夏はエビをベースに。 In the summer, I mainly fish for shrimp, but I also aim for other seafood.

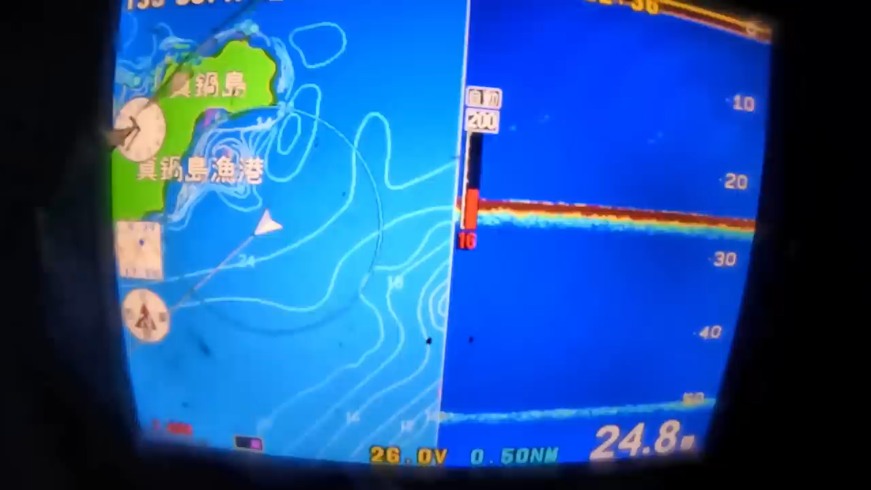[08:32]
さあ何もいないおかえりに来たら嬉しいうわーこっちが広えますね